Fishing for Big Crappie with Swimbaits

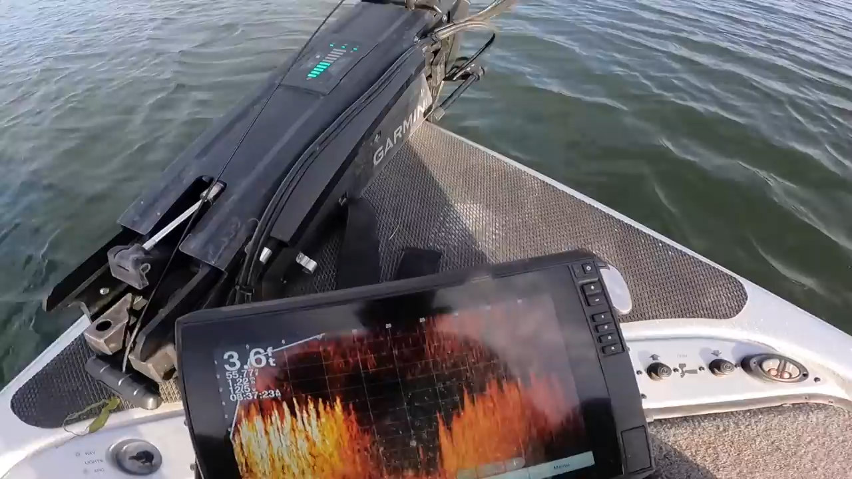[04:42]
you guys can see this this grass on the live scope it is really thick but there are some edges and these crappie are probably going to be on one of these sharp edges out here